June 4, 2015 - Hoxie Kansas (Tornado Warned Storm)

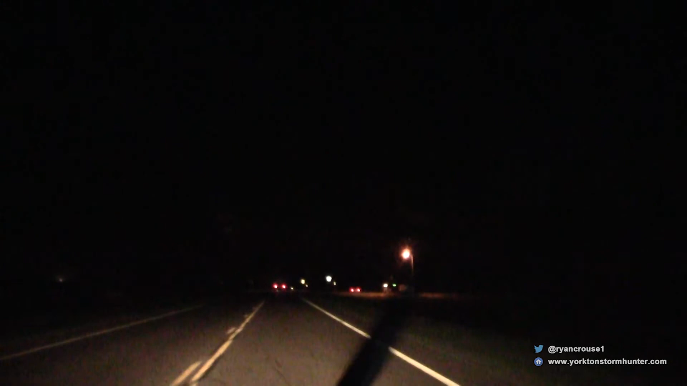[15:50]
So we're approaching with caution. It's now 10:12 p.m., of course. There has been a tornado spotted somewhere within this area. Might be a wall cloud right in front of us. We're trying to observe to see for sure.